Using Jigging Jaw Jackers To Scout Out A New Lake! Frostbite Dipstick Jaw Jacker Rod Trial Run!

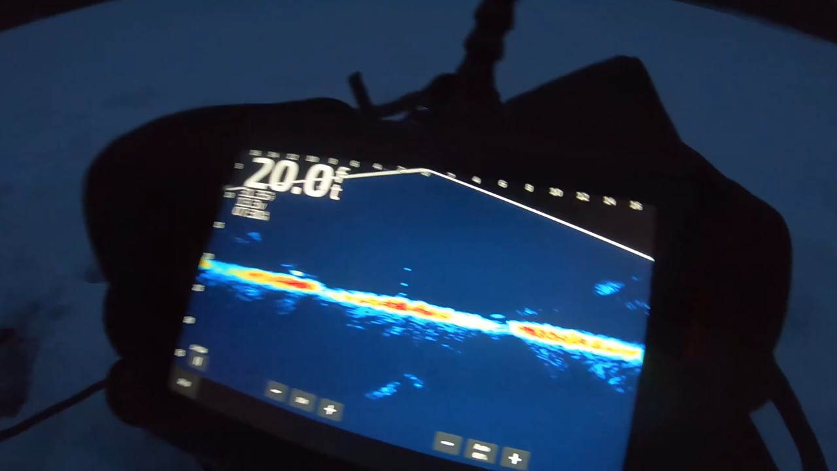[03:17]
On screen: depth 20.0 ft
on you must know me oh he went away there's another one though yeah
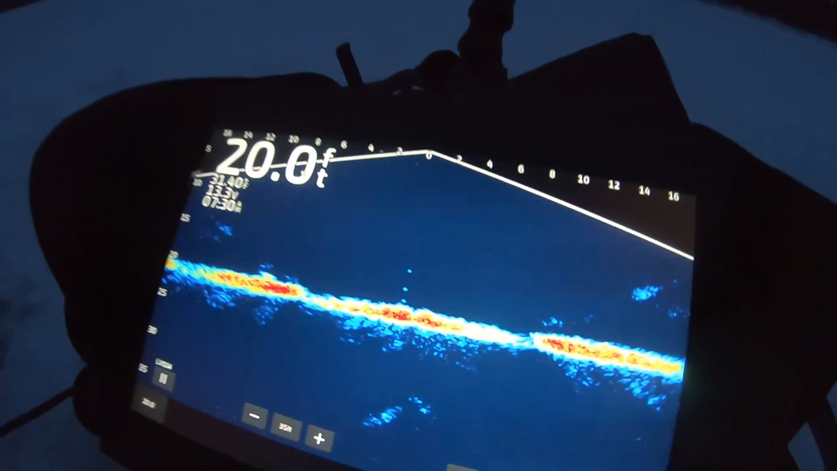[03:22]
On screen: depth 20.0 ft
so we're on a fishy spot we're fishing 10 to 20 feet of water Dallas running a Sponny here I'm gonna try some waxies on a jacker